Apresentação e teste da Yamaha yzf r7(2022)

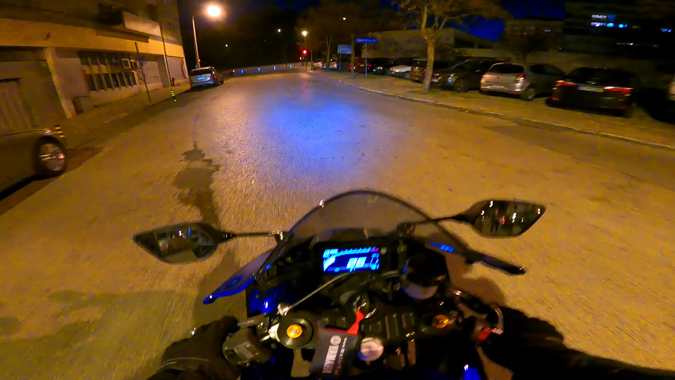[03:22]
Ora sim, então já saímos aqui da Motor 7, isto à noite é tudo engraçadinho. Epá, isto já começou a pescar, dá para ir até casa.
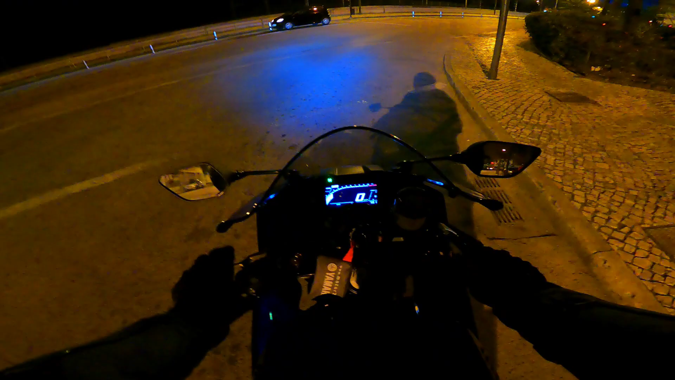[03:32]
Vou muito. Portanto, posição de condução, era o que eu ia dizer, vou bem agachado. Para quem está acostumado com as desportivas, é o normal. Vejam lá a inclinação que eu tenho que fazer, hein? Fogo! Não é bem o meu estilo, prefiro uma naked, ou uma trail, ou uma scooter, que isto para a minha idade, praticamente estamos com a barriga em cima do depósito.
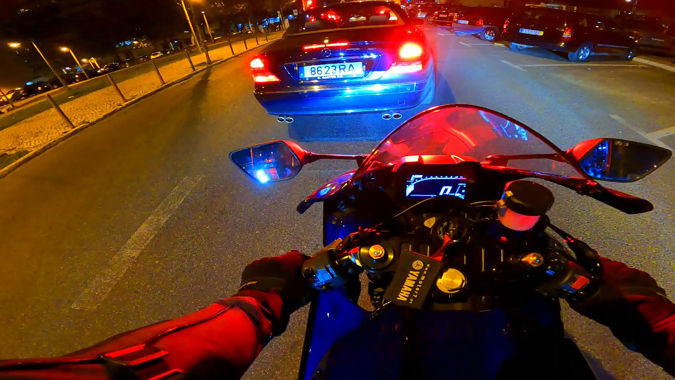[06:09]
fora dos limites legais. Ora, agora vamos para o caos do IC19. Um bocado ingrato para esta máquina. Mas pronto, também como eu não posso esticar.
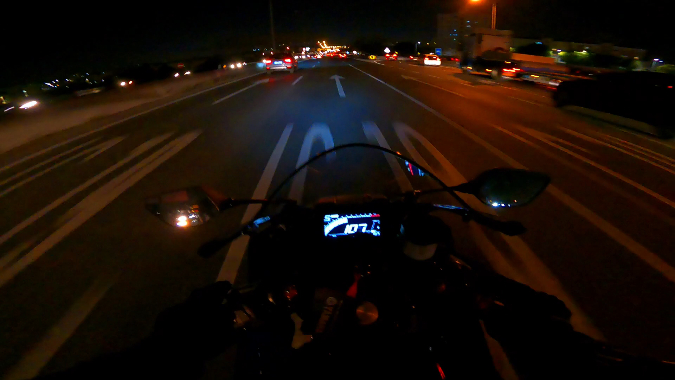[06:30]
Ora bem, uma vez já aqui no IC19, claro que é destas velocidades que ela gosta, mais agachado eu fosse, mais confortável provavelmente iria. Aqui é mais a minha total falta de uso neste tipo de máquinas, mas sim, ela a esta velocidade parece que vai aqui a brincar. A suspensão filtra bem estas irregularidades e mantém a máquina colada no chão na mesma.
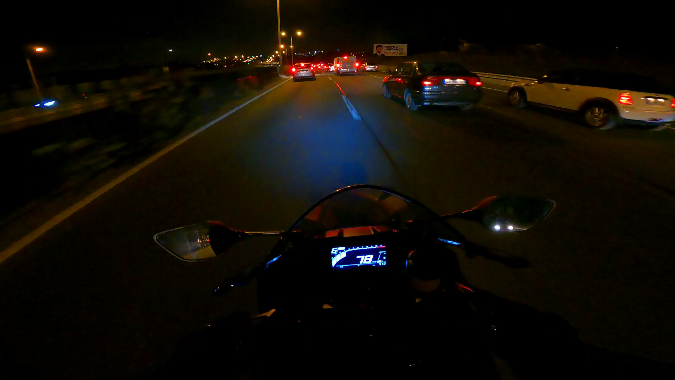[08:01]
Isto só em 7 ou 8 km. Tal é a inclinação para a frente. Obrigado. A iluminação posso dizer que resulta bem. Aqui nestas zonas mais escuras da estrada, o ângulo de visão é muito satisfatório. Ah, olha a resposta dela, só até aqui às 5, 6 mil, que não se deve passar.